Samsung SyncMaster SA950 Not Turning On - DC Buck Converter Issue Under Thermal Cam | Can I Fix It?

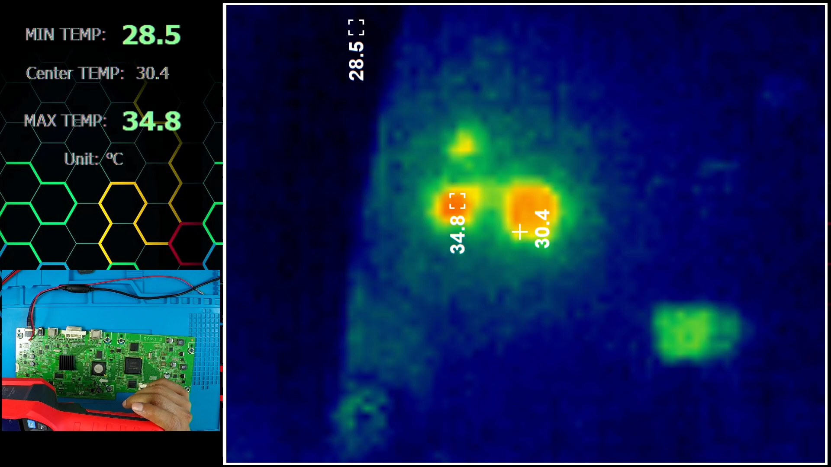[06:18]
On screen: spot 30.4°C, max 34.8°C, min 28.5°C
okay so this area seems to be the most warm this component here and this coiled over here okay so this is
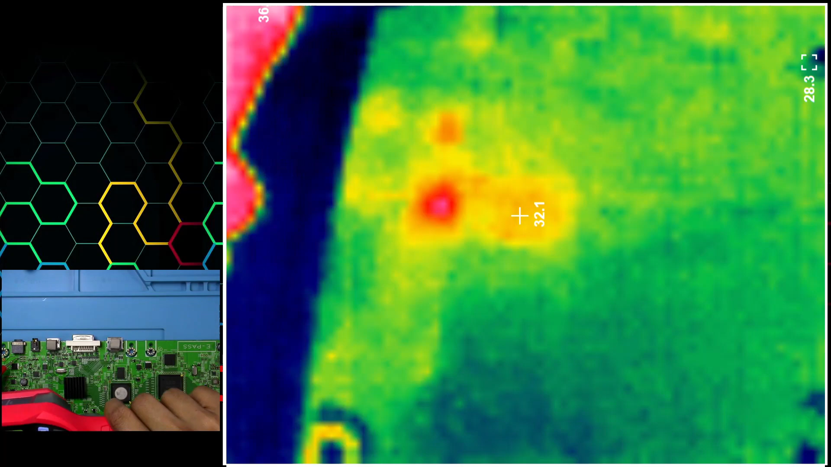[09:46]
that chip gets hot first and
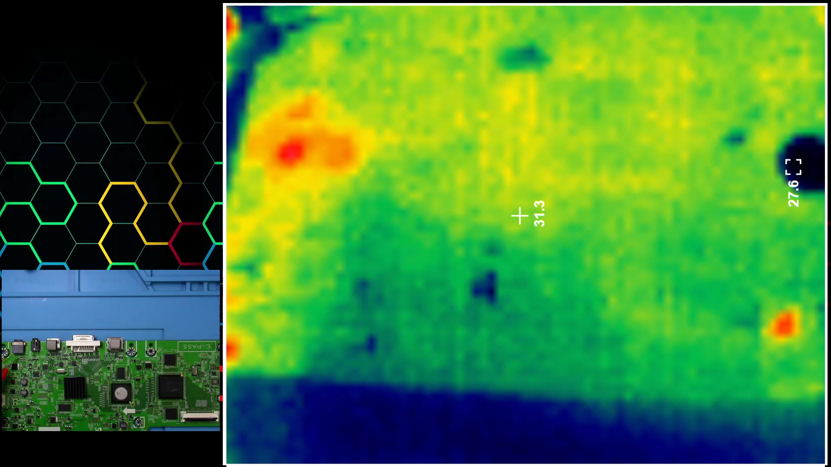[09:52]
then this one over here okay
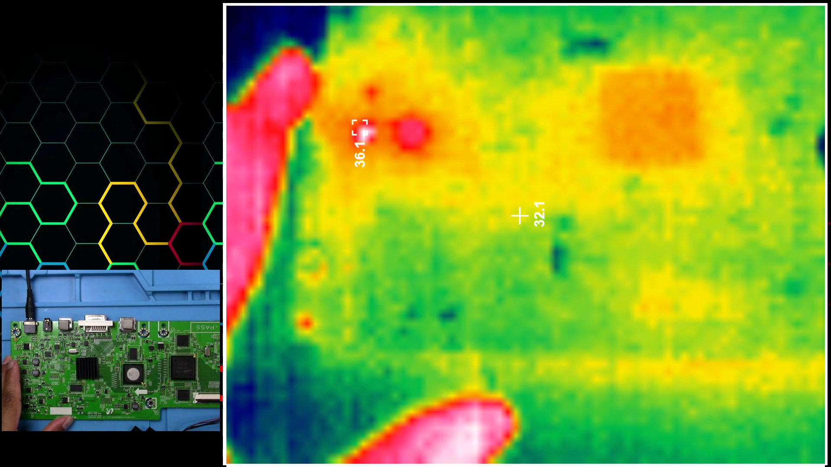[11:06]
i still haven't disconnected it and i can still turn it on
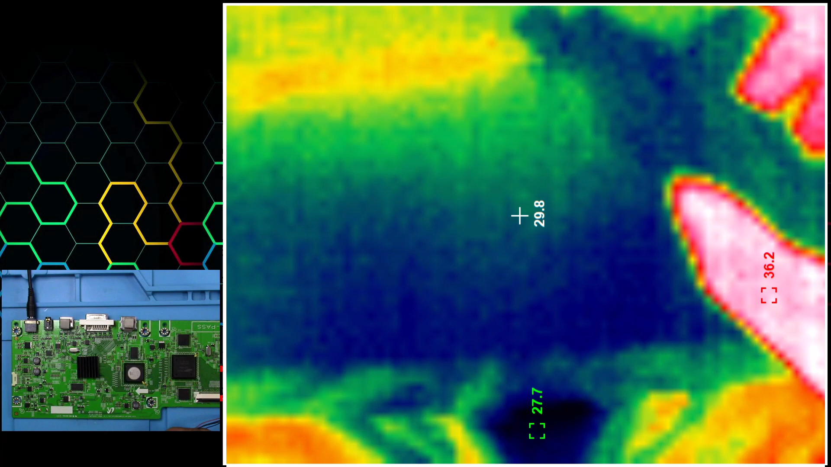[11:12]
take a look here comes on and goes off
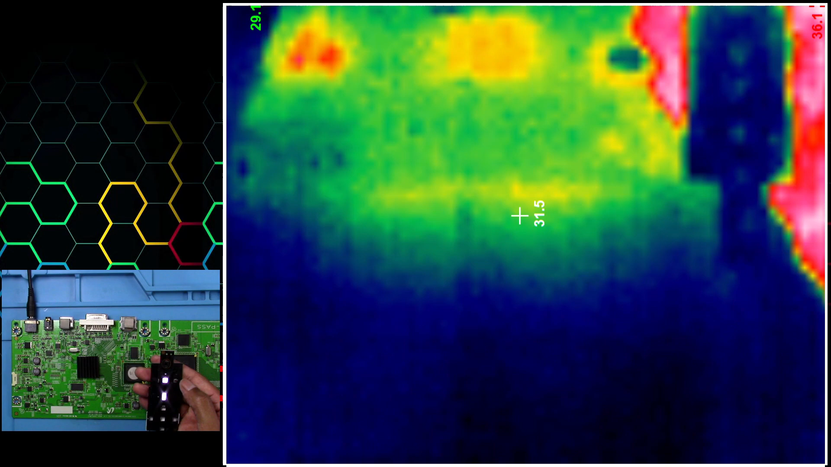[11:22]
so when it's turned off like this right
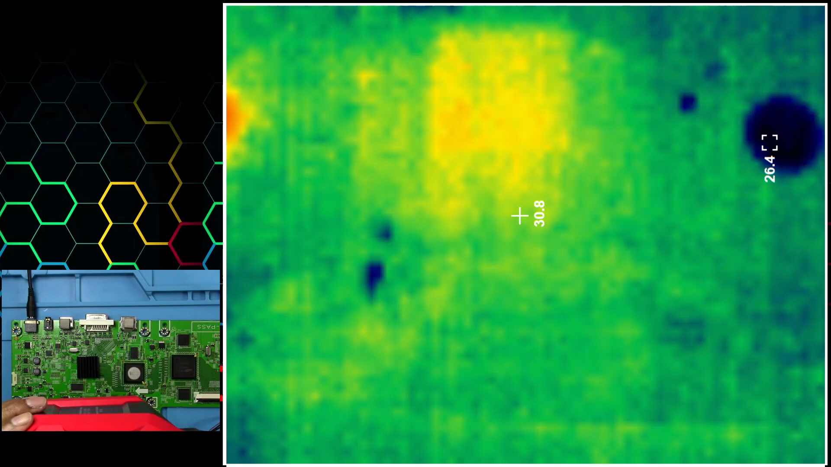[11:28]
now on the board the only things that are heating up is those
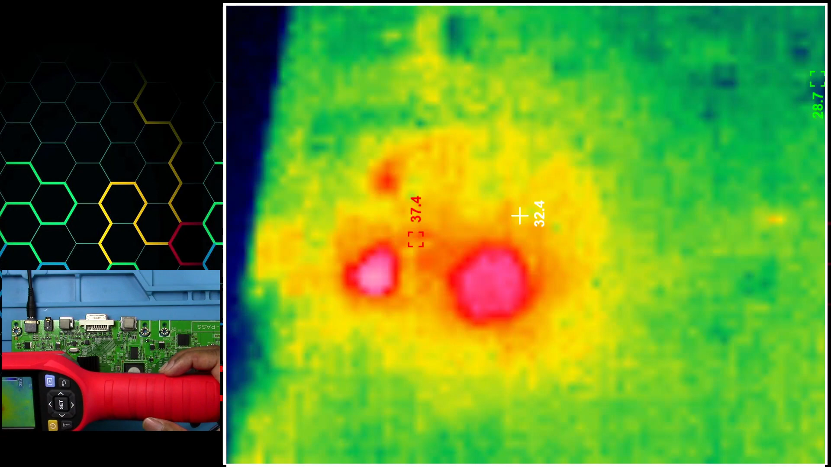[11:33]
two things and we already replaced that chip right there but we
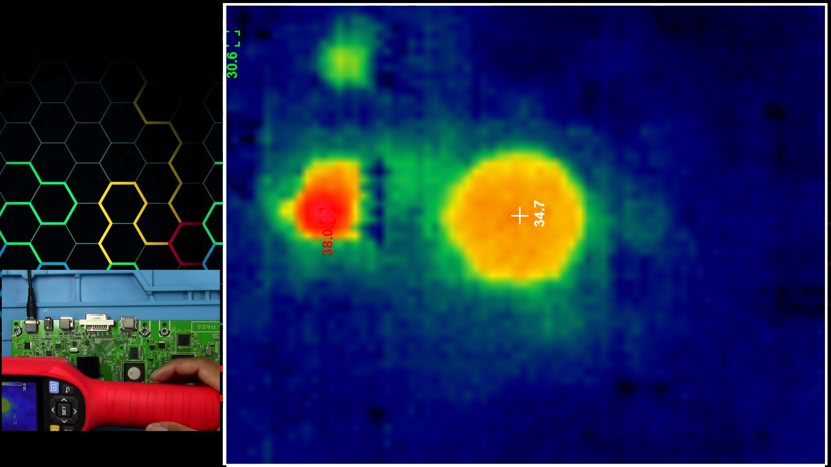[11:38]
haven't done anything with that coil since
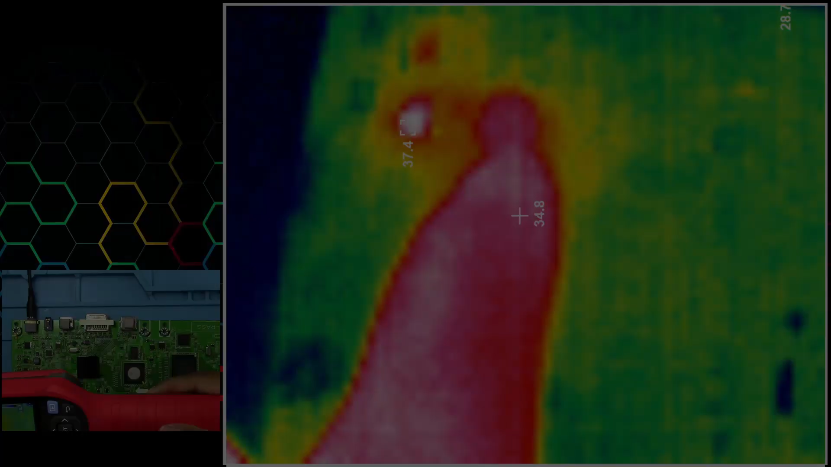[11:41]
both these coils are the same i'm gonna switch these two